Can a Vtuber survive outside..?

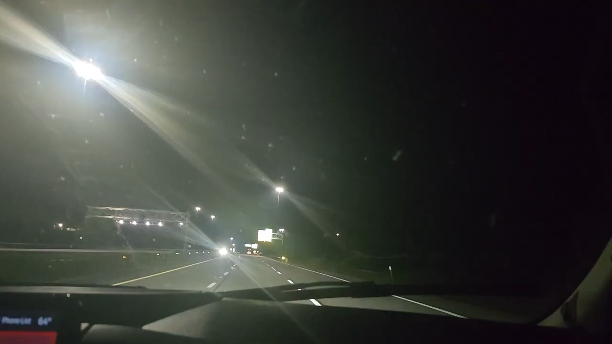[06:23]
We're still in West Virginia. We haven't seen the Mothman, but it's 11 o'clock, and I didn't know it would be so large.
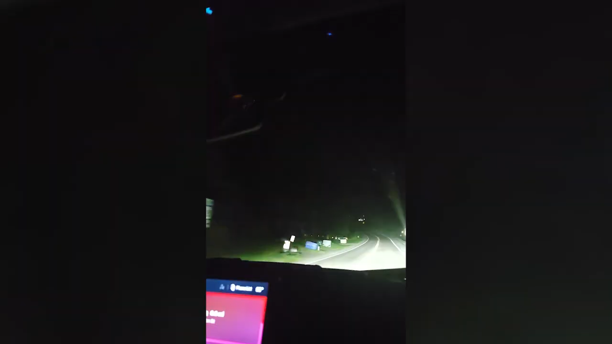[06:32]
There's like this big orange thing in the sky. It kind of looks like a ghost, a sky ghost. Jesse says it's a moon, but I don't know.
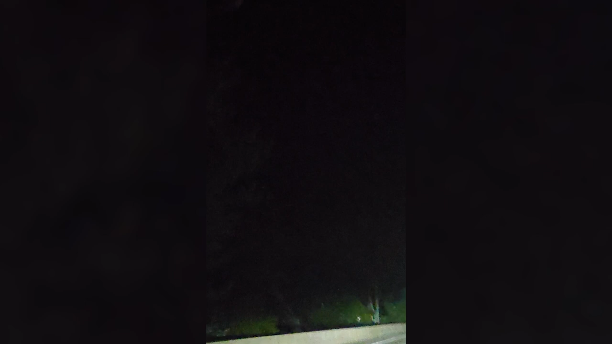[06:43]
It's 12 a.m. I'm pretty sure it's not the moon.
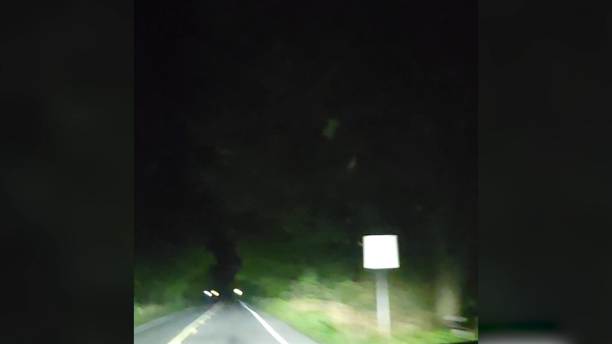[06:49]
It's gone again. I turn on the video and it leaves, Jesse. It's sentient. Eventually, I became so jalulu from lack of sleep, I was pretty sure the moon wasn't real. Yeah. What? This is where one of the flights from the 9/11 crashed?